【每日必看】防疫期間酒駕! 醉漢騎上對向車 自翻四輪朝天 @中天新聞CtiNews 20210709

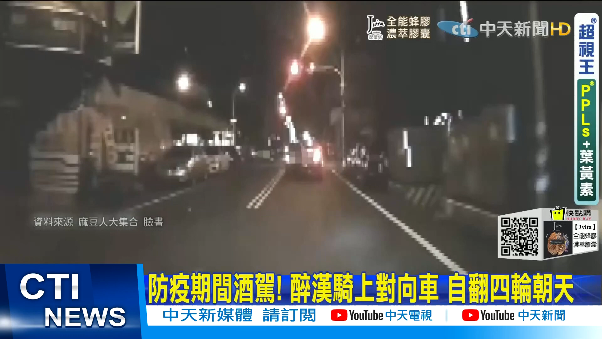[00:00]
黑色轿车转进巷子，突然把停等红灯的轿车撞开，一度骑上车头，轿车还自己往画面左边翻，翻了个四轮朝天。目击瞬间的其他汽车驾驶都吓坏了，赶快跑下车去看看车上的受困驾驶。